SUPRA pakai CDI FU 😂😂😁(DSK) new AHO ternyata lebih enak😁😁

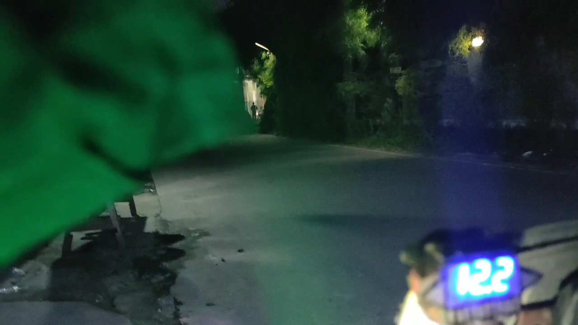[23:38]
Nah, ini di sini, ini voltmeter udah terlihat 12,3.
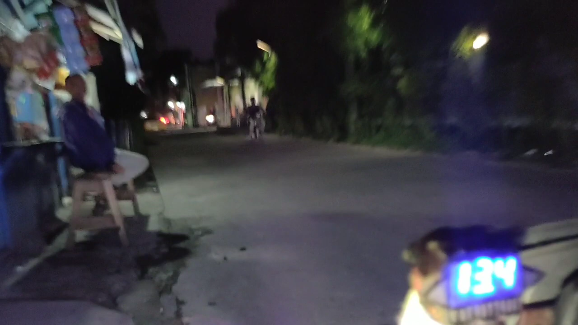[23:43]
nah, nanti kalau dipakai billet sniper atau Pro Jimny H4 2 buah itu nanti ngedrop apa enggak ketahuan. Ini akan saya tes ya untuk apa namanya, spool yang sudah diperbarui. Syarat? Oke, 1, 2, 3. Nah, kelihatan, oke.
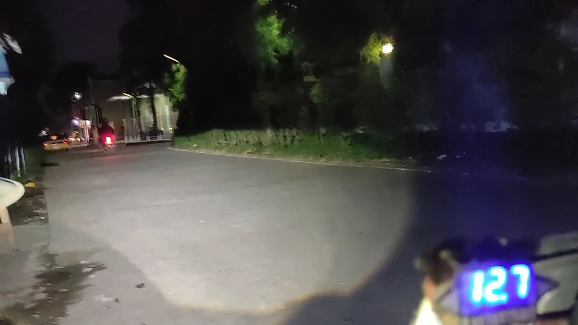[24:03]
Ya, ya, ini lampu Pro Jimny ya. Ini ya, flash sniper ya.